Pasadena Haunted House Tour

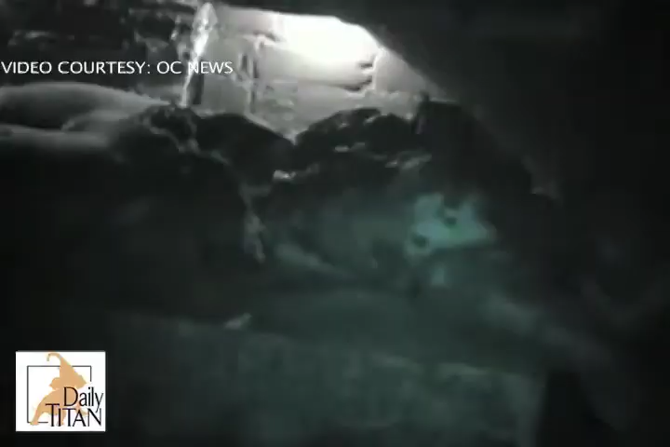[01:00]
This group of victims loved every minute of the madness inside.